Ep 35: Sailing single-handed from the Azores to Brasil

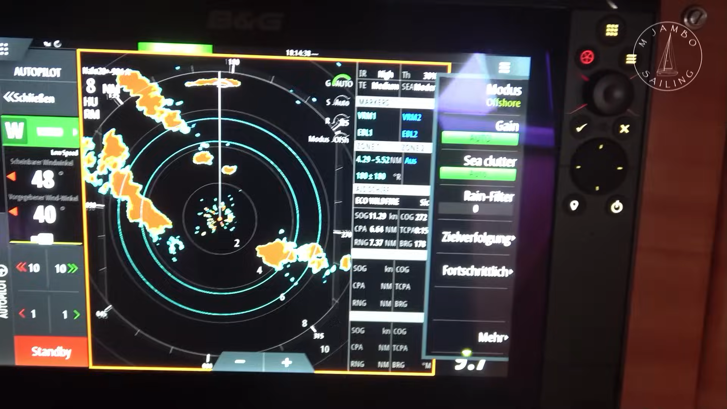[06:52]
So there's a lot of rain around me.
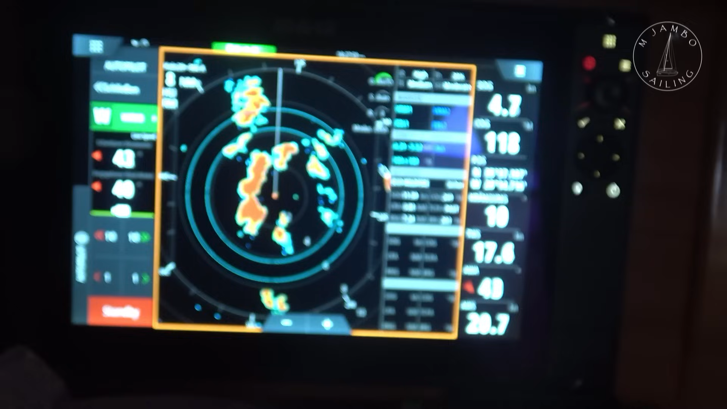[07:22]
The wind is back, force 5, and I'm in the middle here of the rain areas.
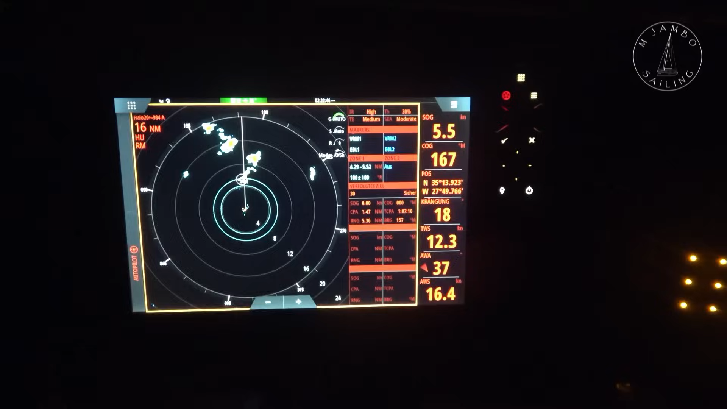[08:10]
A few squalls with thunderstorms ahead. I didn't expect to get in there, but the wind has turned. Now I'm getting closer.
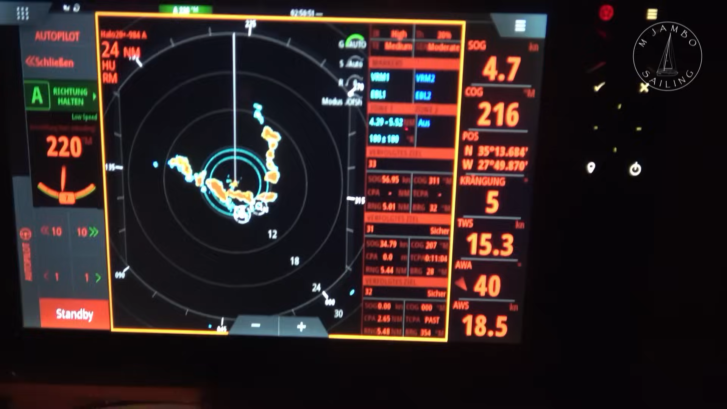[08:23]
That is the escape course. That looks alright.
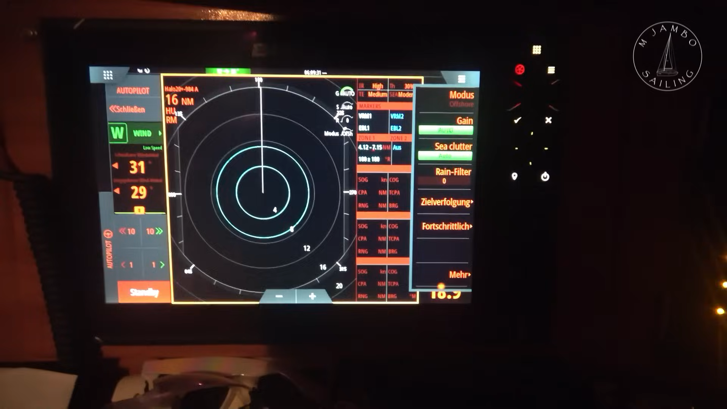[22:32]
Oh yeah, there are the squalls.